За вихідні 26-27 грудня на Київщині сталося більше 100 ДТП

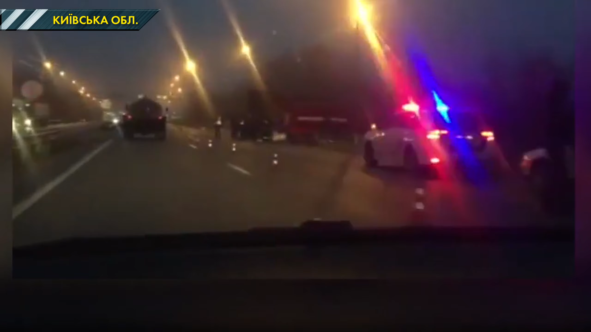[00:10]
Страшна автотроща під Києвом у ніч проти неділі 27 грудня на Житомирській трасі забрала життя водія і пасажира позашляховика «Хонда».